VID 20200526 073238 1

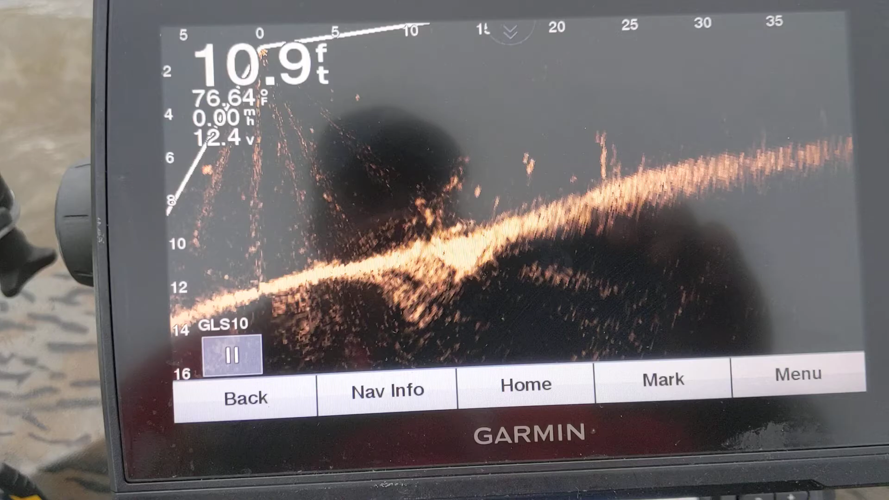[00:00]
On screen: depth 10.9 ft, water 76.64°F
pretty good little spot near the bigger
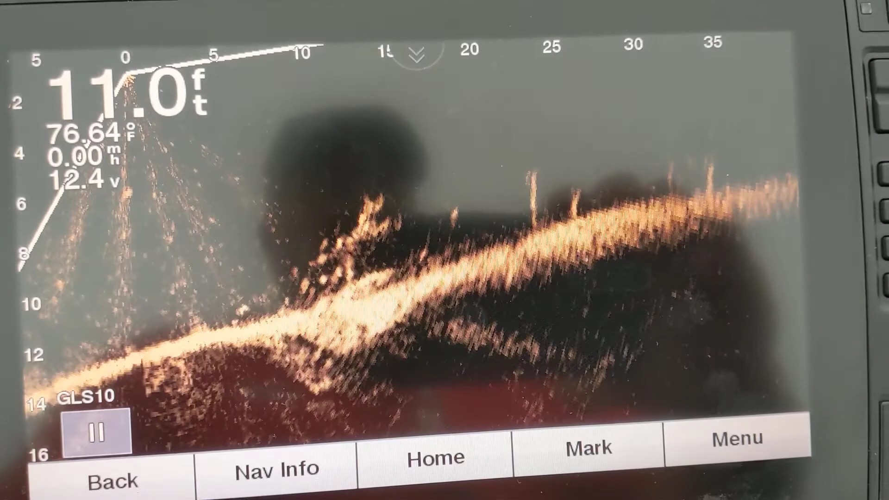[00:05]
On screen: depth 11.0 ft, water 76.64°F
island thought I'd share this with you guys there's the big island
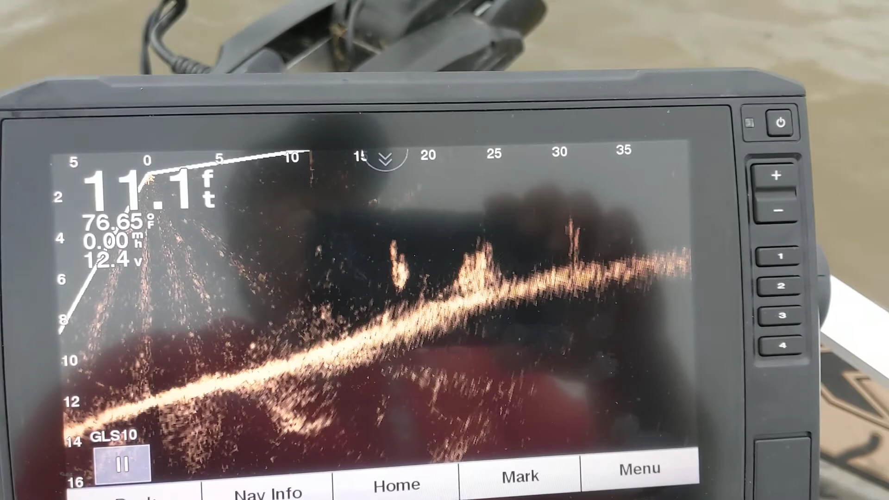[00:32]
On screen: depth 11.1 ft, water 76.65°F
maybe or so from the island
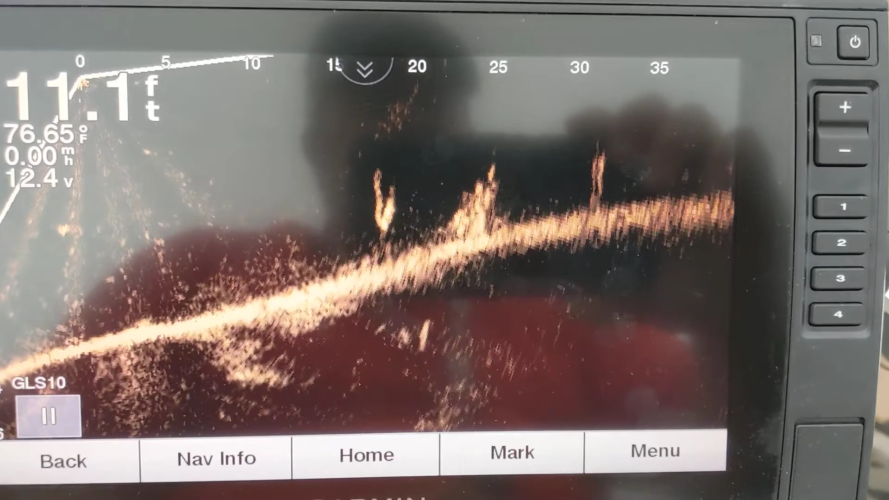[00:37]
On screen: depth 11.1 ft, water 76.65°F
there's a good bit of structure right here that
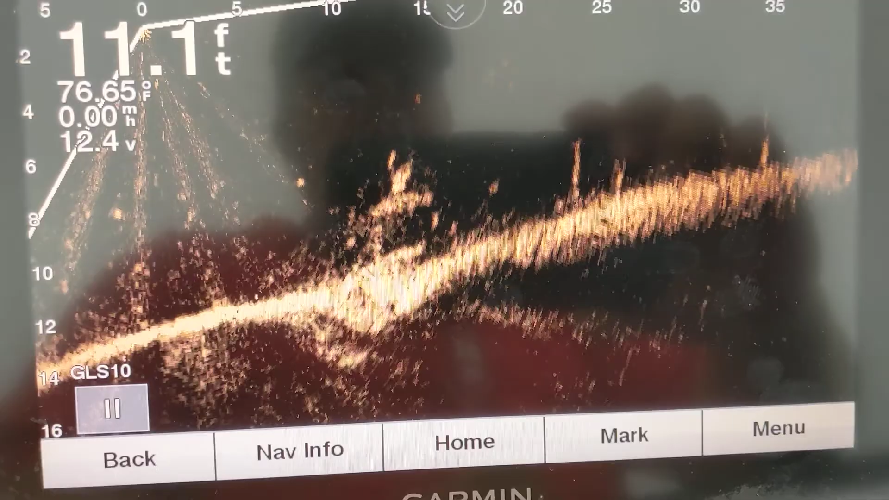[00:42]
On screen: depth 11.1 ft, water 76.65°F
right there showing up just now that might be something somebody put
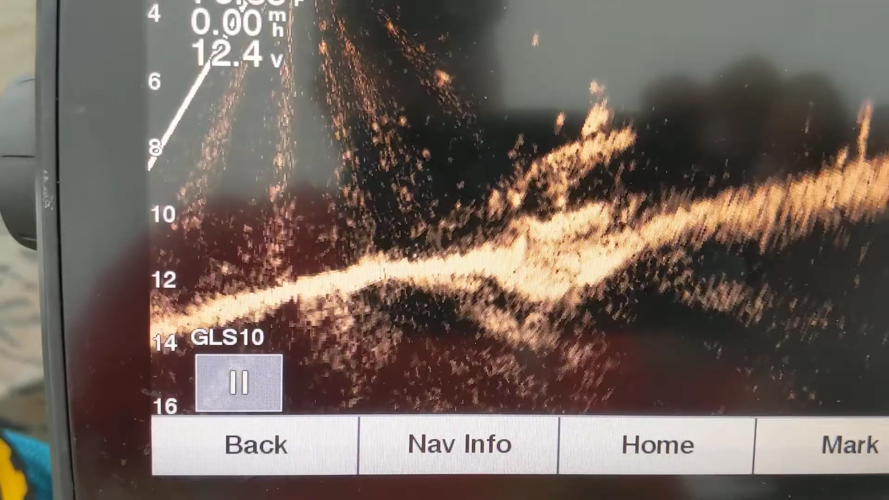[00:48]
in here looks awfully odd shape it's almost as if
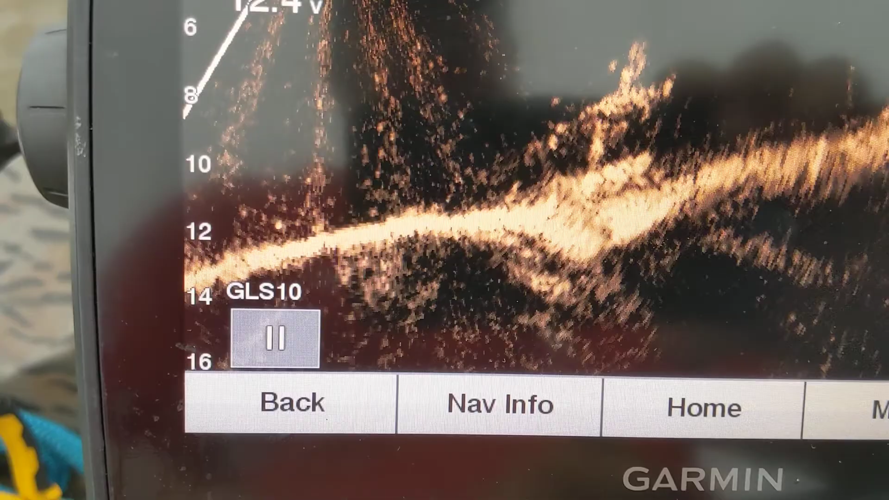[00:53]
there's that it's a H sideways
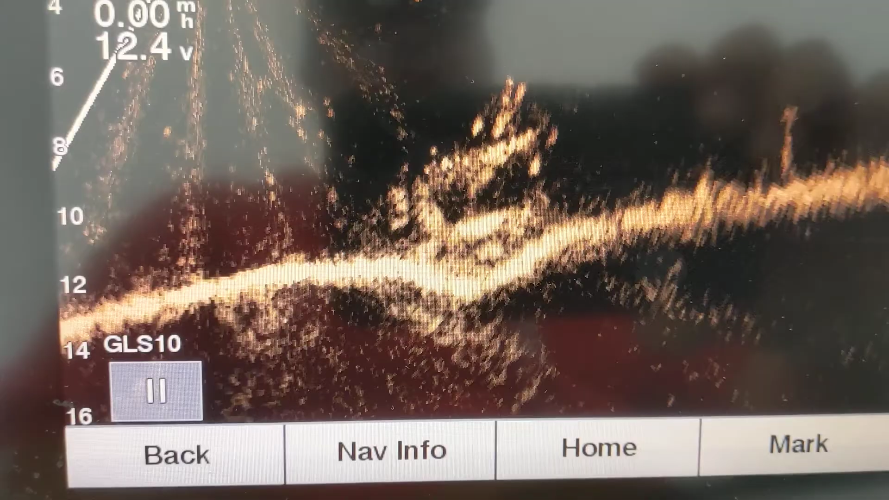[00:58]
but then there's something to the left that connects to
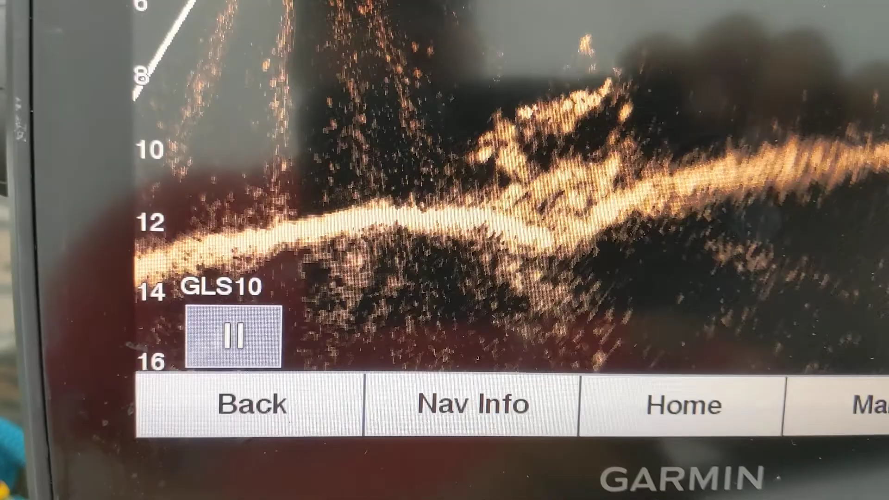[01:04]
it may just be a broken over tree or something hard to tell
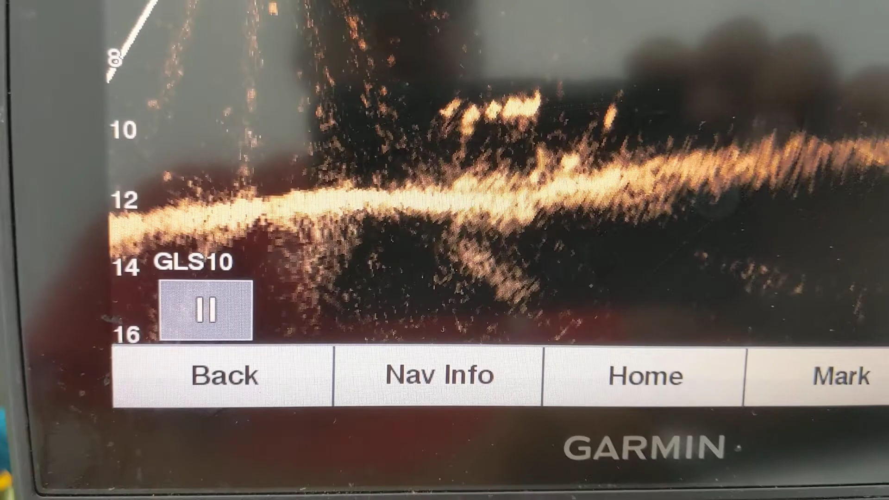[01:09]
but there's also this right here and I'm
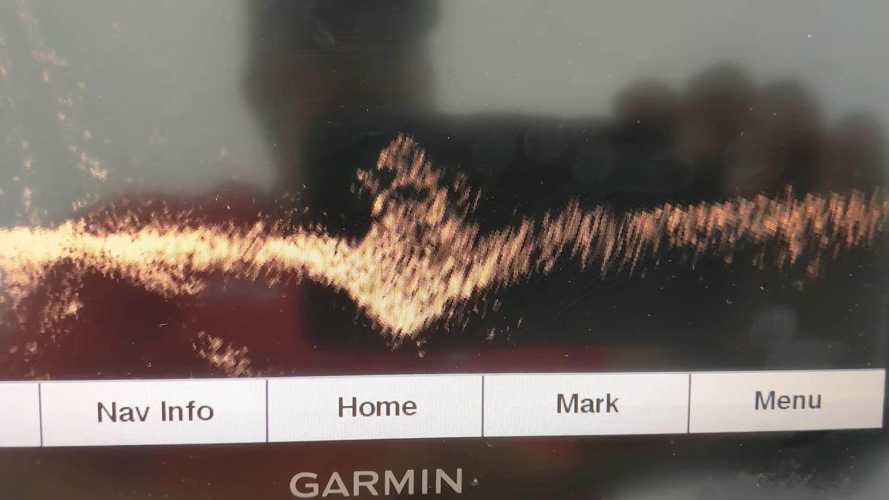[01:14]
pretty sure that's a brush pile and it's got fish inside I'm about to catch a bunch of them here in a minute and
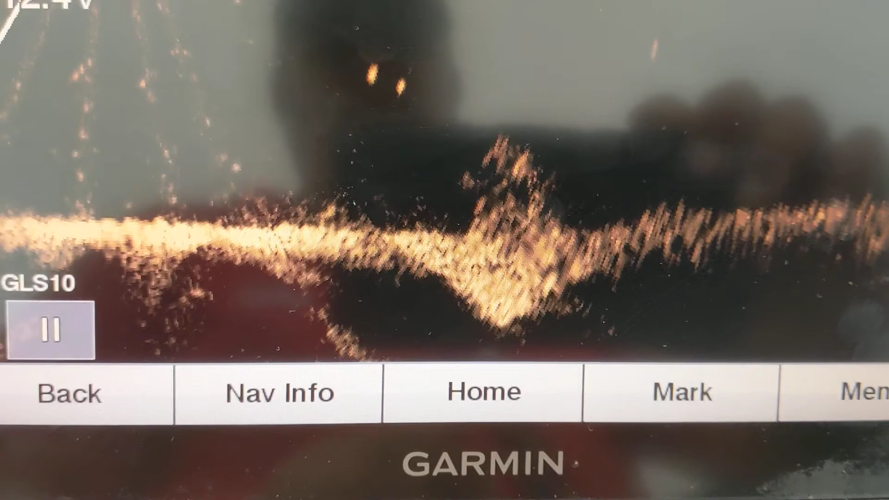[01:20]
let's see I wonder
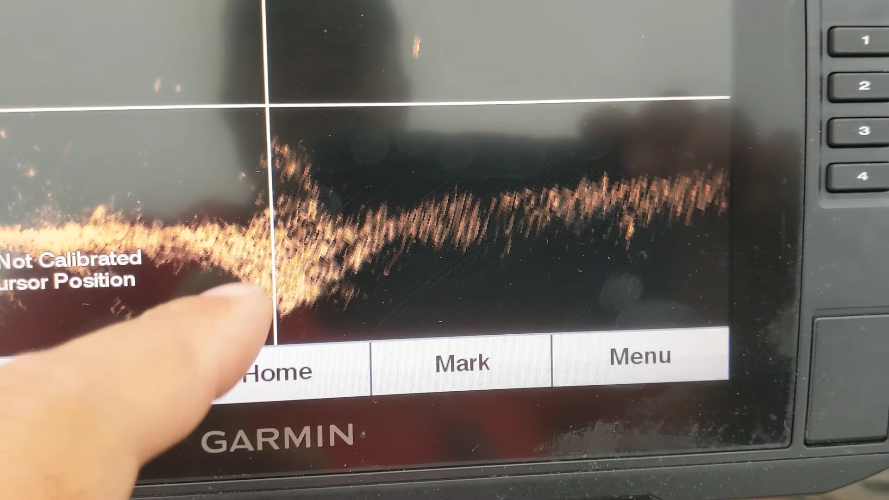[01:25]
if this will tell me where we're at let's
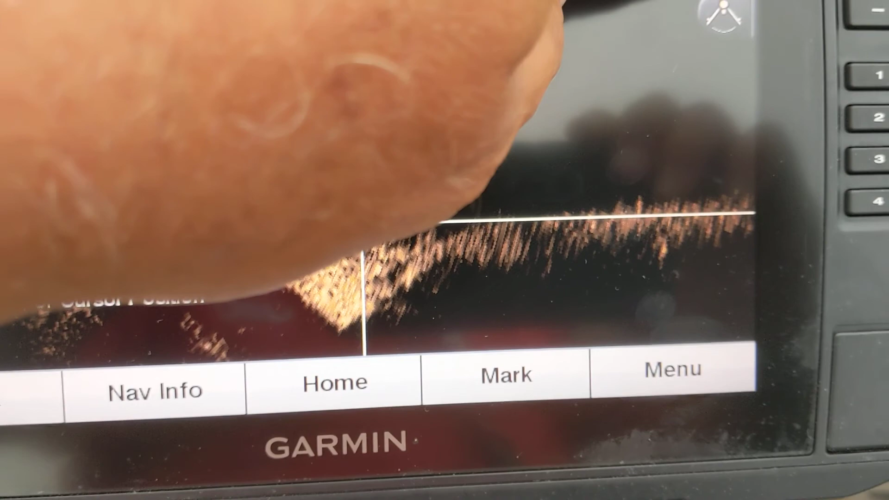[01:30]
see there's where we're at right there